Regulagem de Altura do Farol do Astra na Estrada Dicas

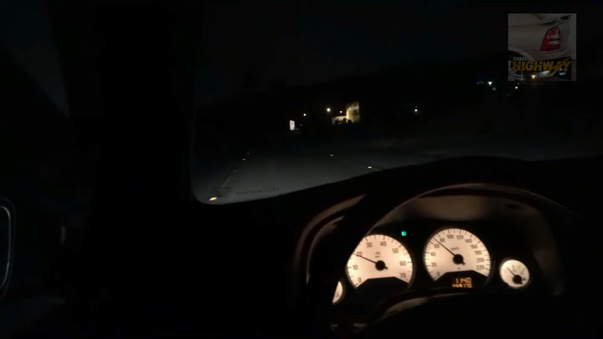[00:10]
Bom dia, boa tarde, boa noite pra galera que tá acompanhando meu canal aí Tô fazendo esse videozinho aqui, mostrando as regulagens de altura do farol do aço, né galera? Ó, aqui galera, podem ver aí no asfalto, não sei se vocês conseguem ver bem Eu tô com a regulagem número 0, que significa que é a que mais fica pra frente Que tu consegue mais ver a frente, a luz no chão Olha que tá no 0, deixa eu passar esses carros que eu vou pôr na número 4 Vamos lá, ó,